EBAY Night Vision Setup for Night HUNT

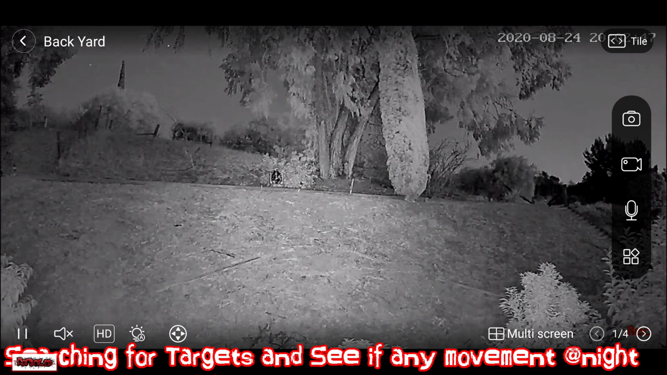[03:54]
So ALF is basically night vision. You might be able to see the coyotes using this. Because I'm looking forward to it.
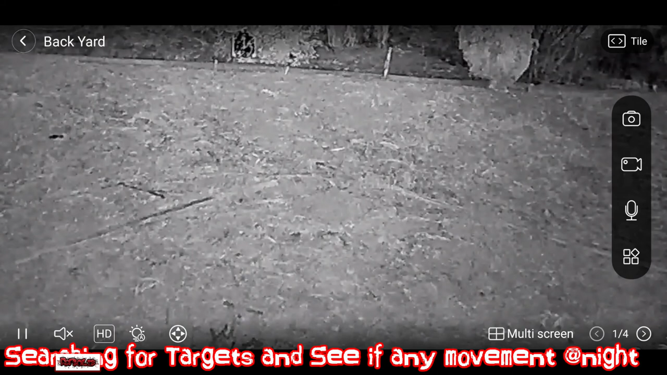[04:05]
Something black here. In the middle. This thing.
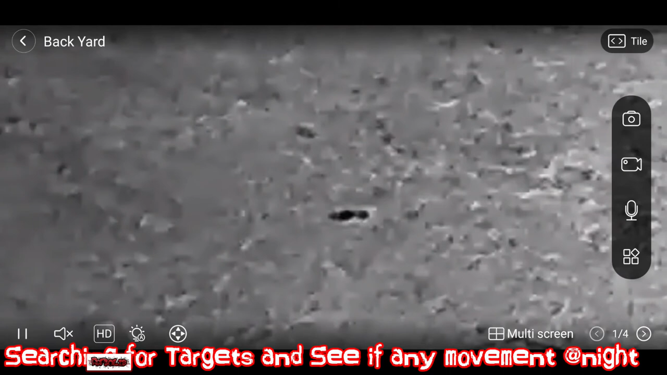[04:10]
What is that? And it's moving.
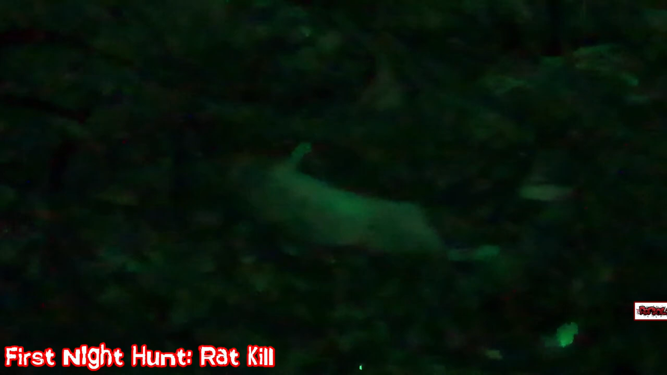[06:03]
and do a better zoom, there's a long tail, right in the back there, it's hard to, it's hard to get it, really because now it is the morning,